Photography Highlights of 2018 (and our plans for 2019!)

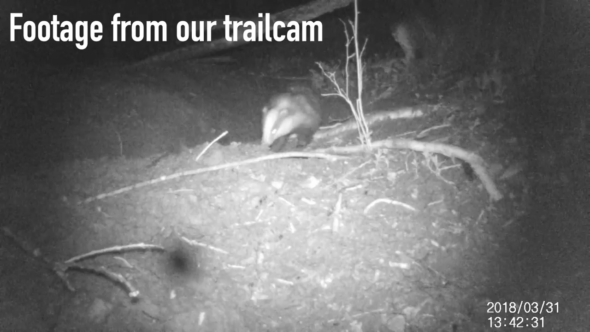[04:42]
unfortunately it was too dark to film it for a vlog but that was certainly one of the highlights of
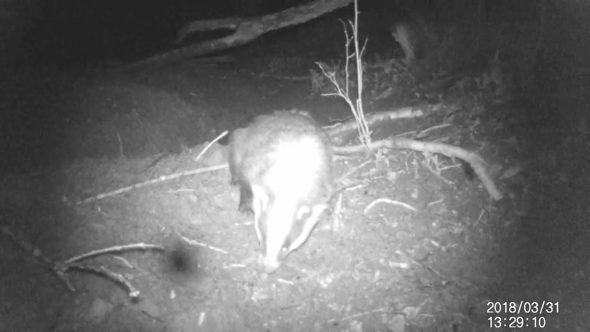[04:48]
my year was actually although it wasn't the first time I'd seen a badger it's the first time I found a set